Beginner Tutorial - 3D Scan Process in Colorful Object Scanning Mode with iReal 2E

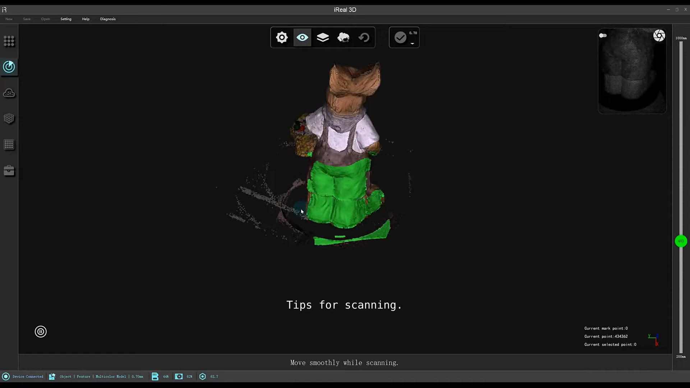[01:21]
Tips for scanning Keep data collection at all times to prevent tracking loss.
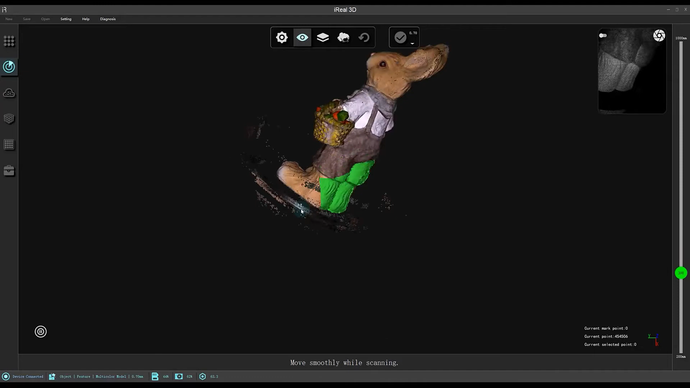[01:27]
Scanning distance Angle and speed all affect the data collection.
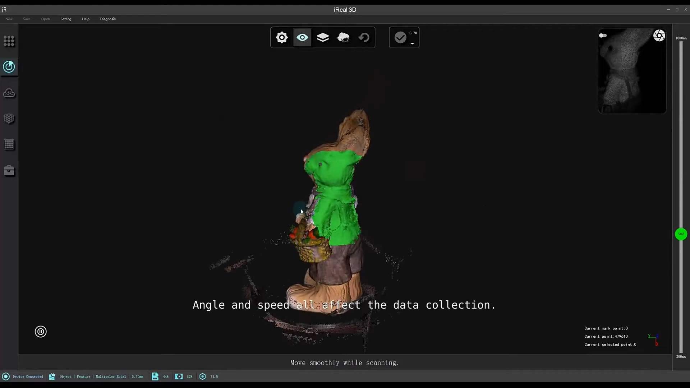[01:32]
It takes more practice to scan more smoothly.
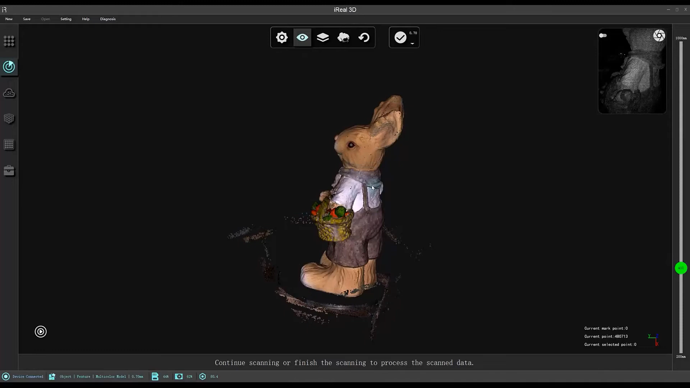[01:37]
To check the completeness of the model.
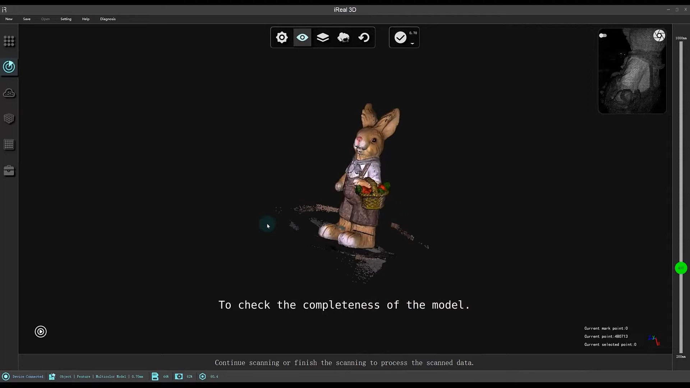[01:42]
We turn on the data quality display button on the toolbar. Based on the color.
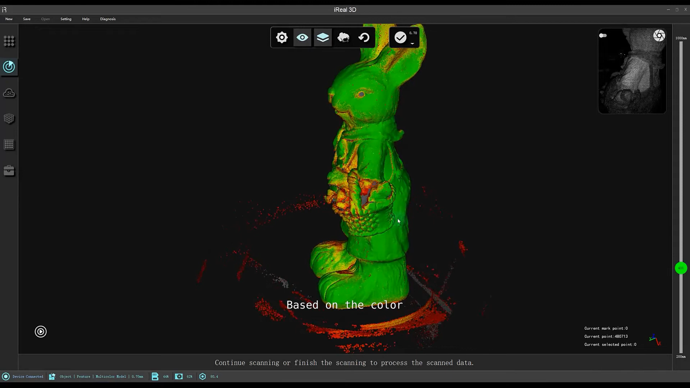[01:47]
We can see if the current scan results meet the current resolution requirements.
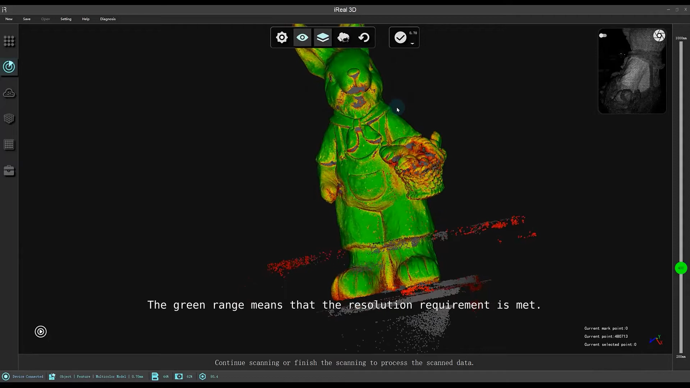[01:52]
The green range means that the resolution requirement is met. The red range means that the resolution is not met. If we ignore it. After generating the point cloud.
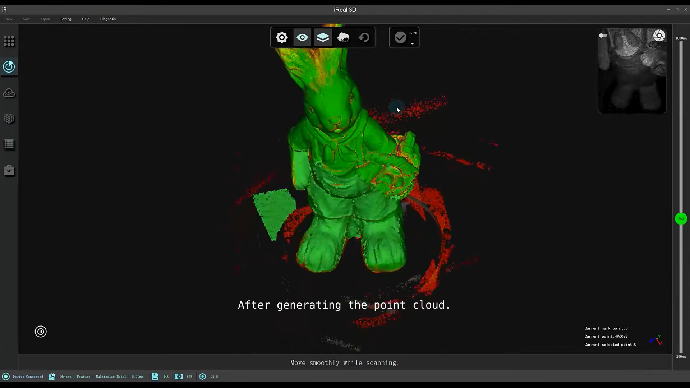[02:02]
The red part may be deleted. There may also be surface roughness.
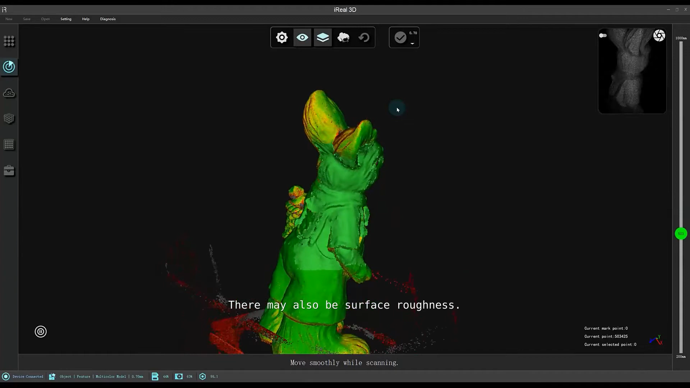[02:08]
It is better to scan all parts in green.
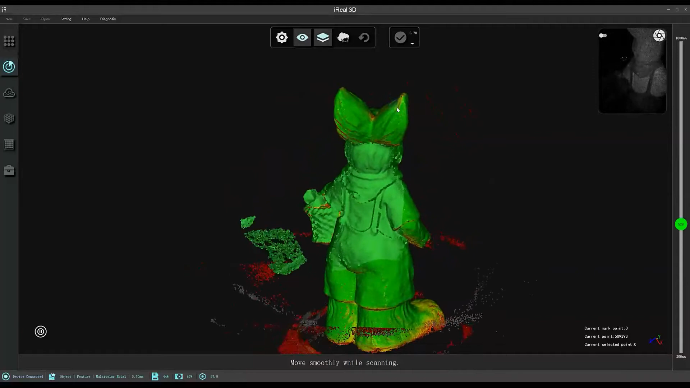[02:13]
If there are black and bright materials that are not scanned completely.
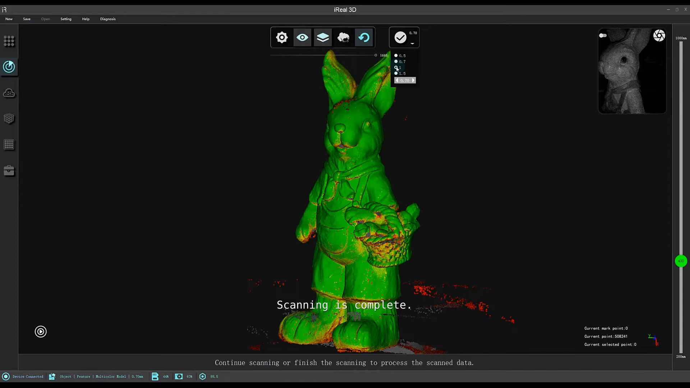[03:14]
Pause the scan. Select the appropriate resolution. Check the color.
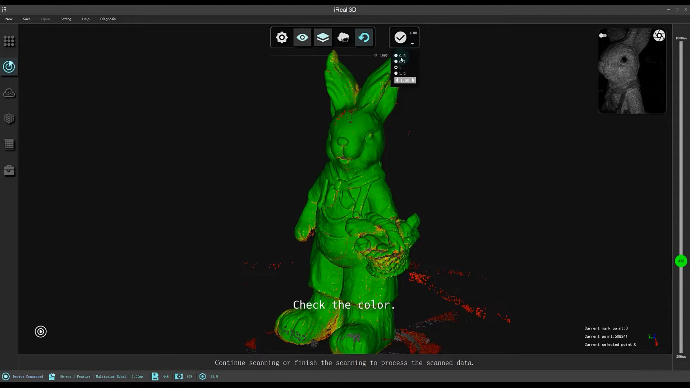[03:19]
Continue scanning if not enough. Generate point cloud file. Automatically enter the point cloud interface.
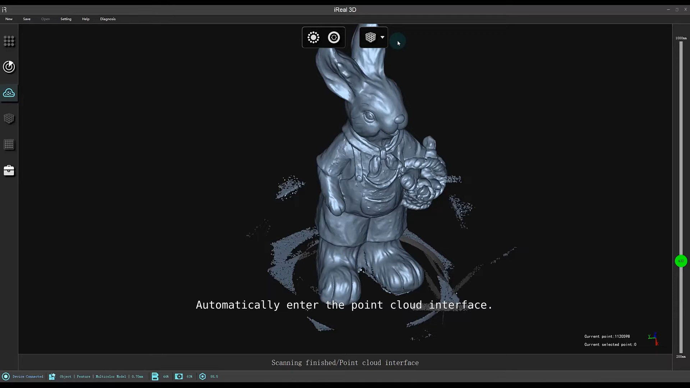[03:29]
Check the result. If you are not satisfied. You can go back to the scan screen and continue scanning.
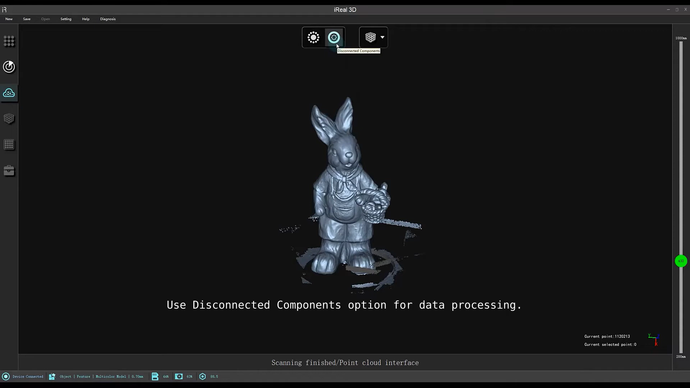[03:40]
Use disconnected components option for data processing.